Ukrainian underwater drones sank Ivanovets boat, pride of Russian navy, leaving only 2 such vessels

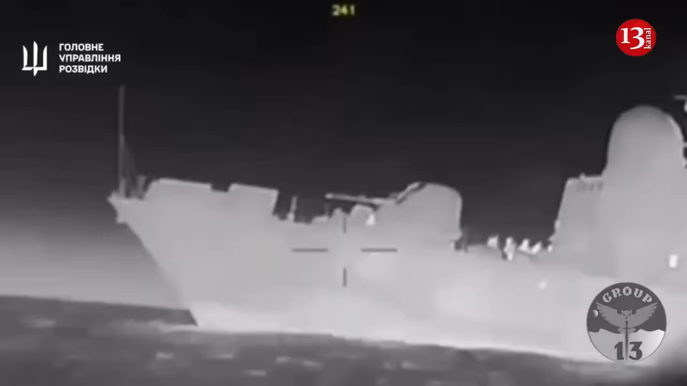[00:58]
The boat was destroyed during its combat duty with no chance of recovery. Earlier, the Defense Intelligence of Ukraine reported the destruction of the Russian missile boat Ivanovets. As a result of two direct hits on the hull, it sank in Lake Donoslav, on the territory of temporarily occupied Crimea.